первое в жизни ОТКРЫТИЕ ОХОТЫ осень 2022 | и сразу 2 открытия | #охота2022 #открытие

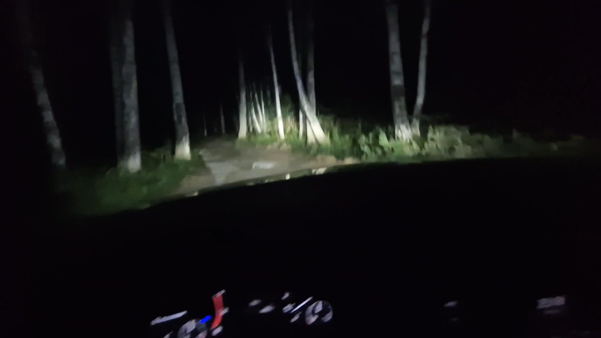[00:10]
итак время 22 23 20 я еду на дачу то есть мне осталось ехать буквально 5 минуток там вещи перекидываю джип и еду на свое новое место для охоты не то которое было в прошлом видео она перегружусь покажусь время 4 30 утра и вот лодки маленькой плаву на точку